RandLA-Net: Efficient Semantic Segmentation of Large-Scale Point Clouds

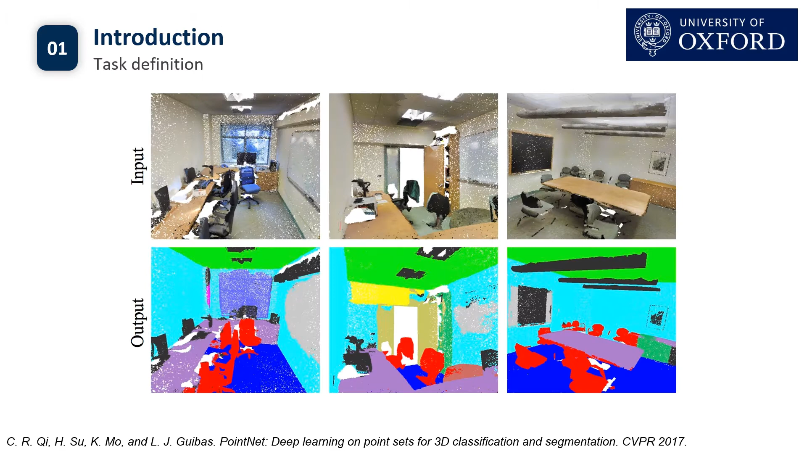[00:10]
Given a point cloud, the task of semantic segmentation is to separate it into several subsets according to the semantic meaning of each point. There are two main limitations of the existing method. First, most approaches such as point net has to split the whole point cloud into several small blocks.
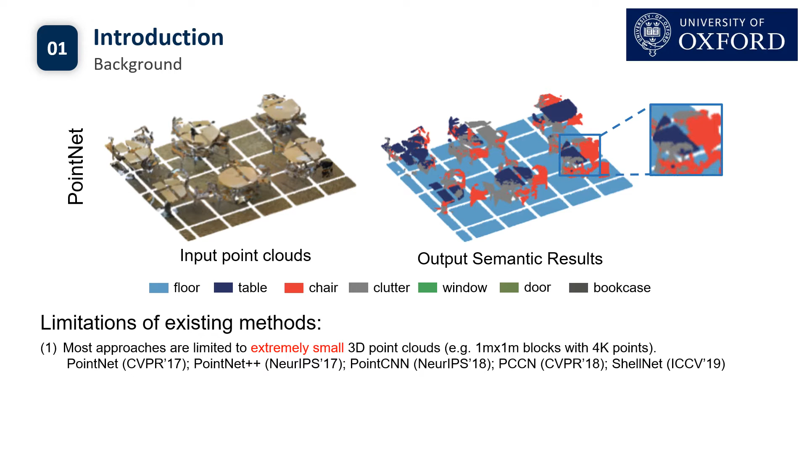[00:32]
For example, the 1 meter by 1 meter block with 4,000 points and then do segmentation on each individual block, which breaks the whole geometry and leads to poor performance.
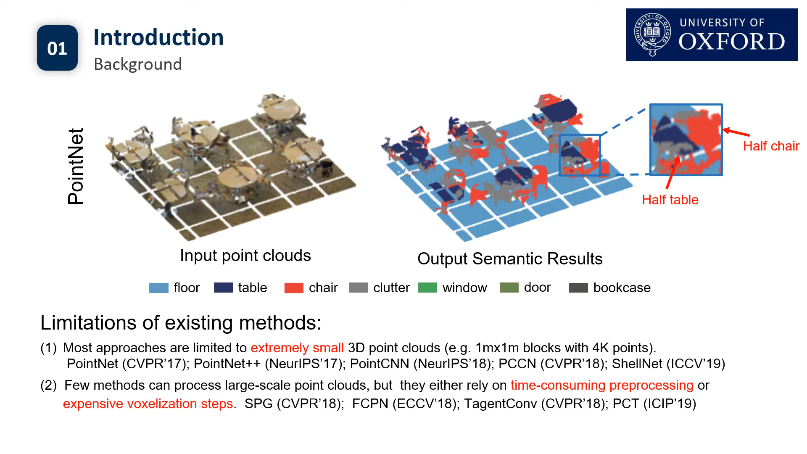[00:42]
On the other hand, fewer methods such as SPG can process light-scale point clouds, but they either rely on time-consuming preprocessing or virtualization steps.
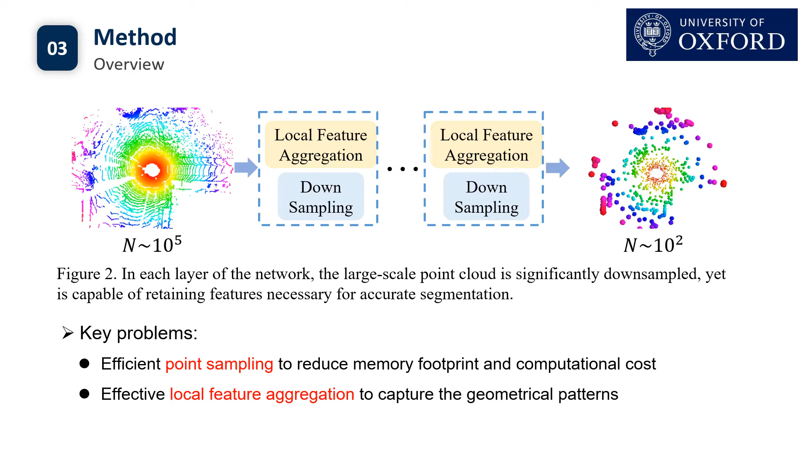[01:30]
To find a suitable sampling method for light-scale point clouds,
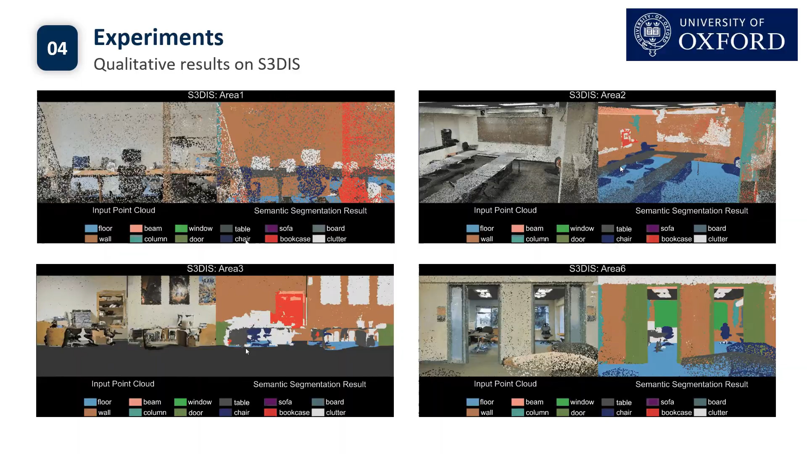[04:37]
Different colors mean different semantic categories.
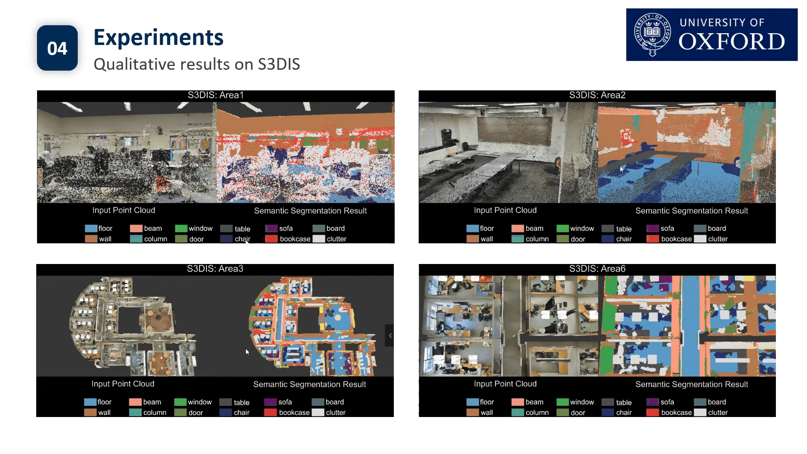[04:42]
Then we show the qualitative results on semantics 3D data set.